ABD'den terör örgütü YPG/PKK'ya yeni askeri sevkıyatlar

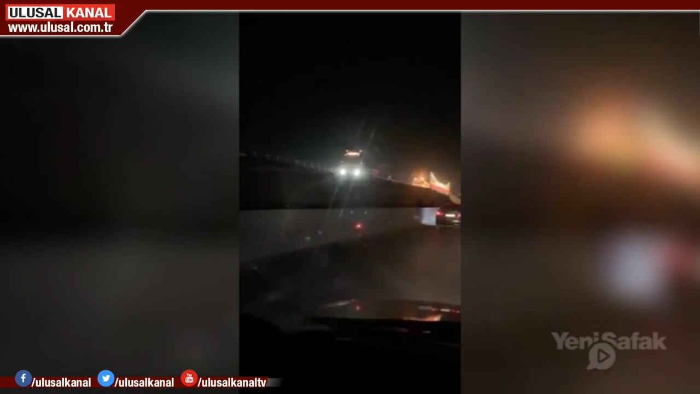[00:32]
Tırlarda kapalı kasalar, dört çeker araçlar ve iş makineleri olduğu görüldü.